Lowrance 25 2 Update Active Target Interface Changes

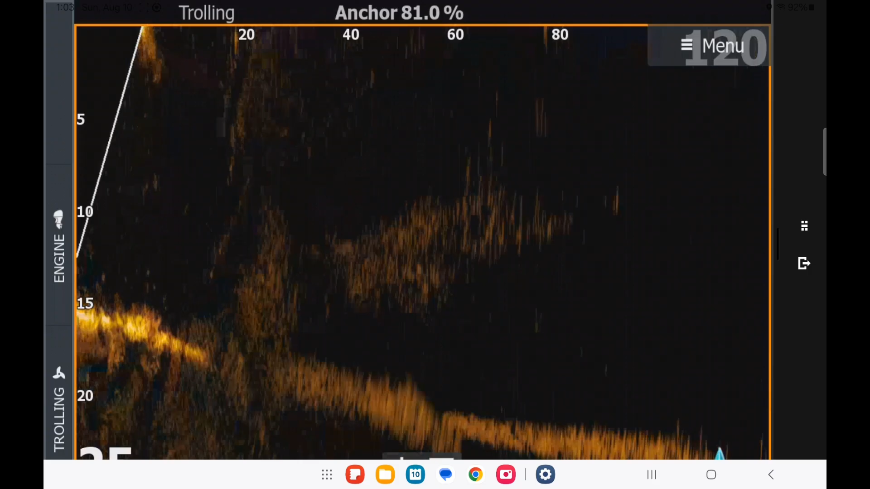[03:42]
There's some other ones that have been there for a while, but these new, three new ones look like they're going to be pretty useful.
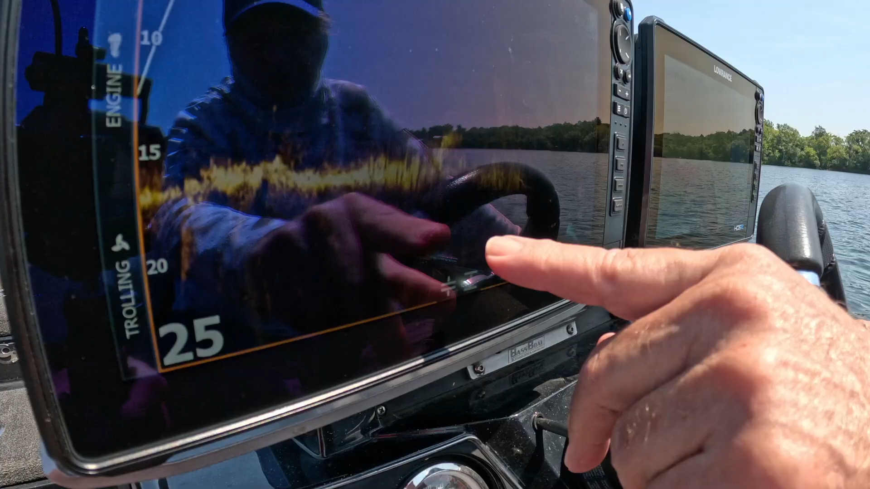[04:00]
It used to be zoom. Now what it does is you adjust the bottom. So if I take and do that, do this, you see how it moves the bottom off the screen. So it makes it smaller. Okay. So now my depth is sitting in what, 12 feet.
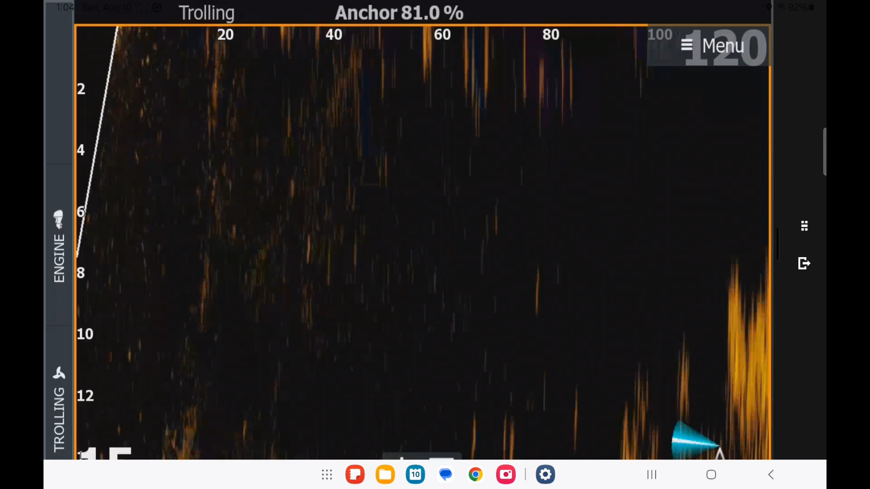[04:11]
So if I take and pop it up here, okay, now it moves the bottom up. Okay. That's handy if you're sitting off an edge and you're continually shifting back and forth deeper, deeper, deeper. Or maybe you want to say zoom in and you really say you're throwing your bait out.
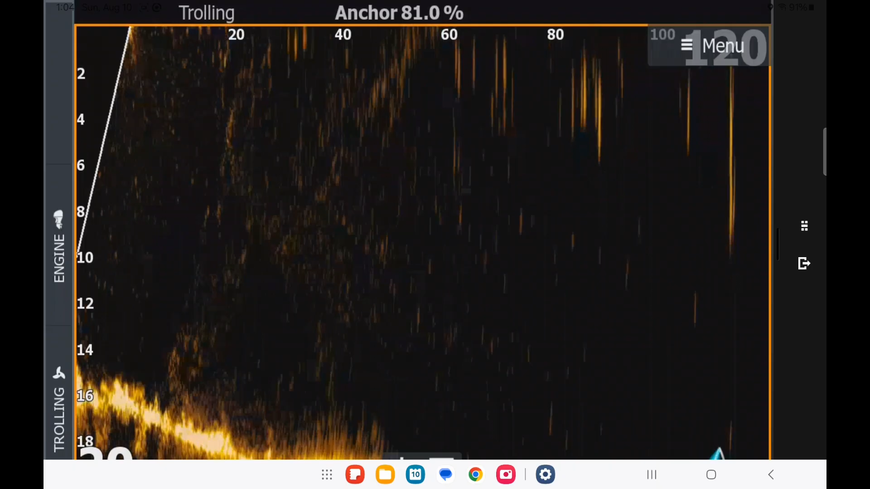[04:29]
You're really only interested in that first 10 feet of water. Or that's what that is handy for. But again, so that's one change, a user interface change. Okay. So we've got colors changed. We've got this one changed. And the other change they did is you hit the menu button and it's called reverse range. Okay.
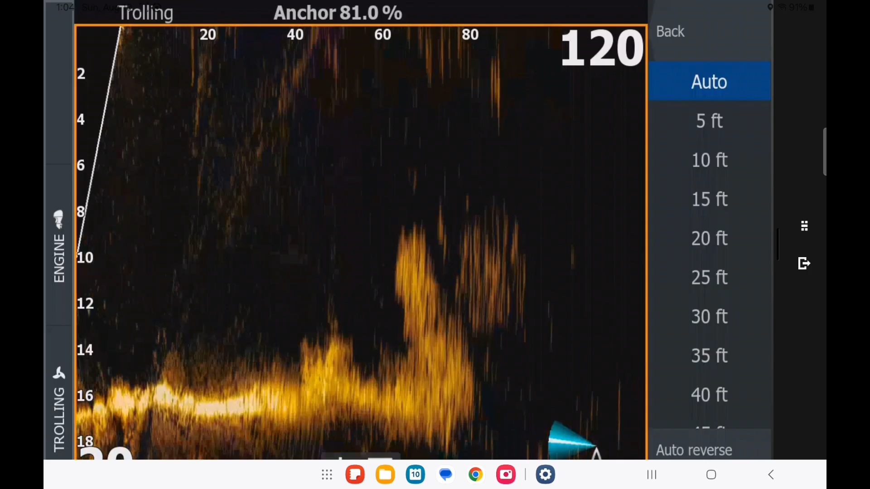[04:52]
So right now our reverse range in sitting in this 18 feet range, basically, we can see back, what is about five feet or so. We take that off of auto and now you see it shifted. If I say let's look 30 feet back, see how it moves this cursor over, this point over. So now I can see a little bit further behind the boat.
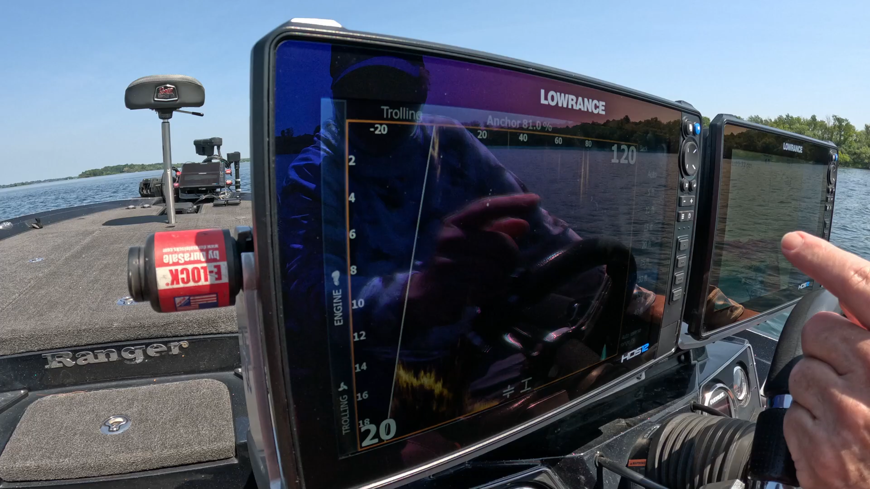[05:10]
To me, that's fairly, I've actually caught fish looking behind the boat. You can see, I did that on Champlain one day.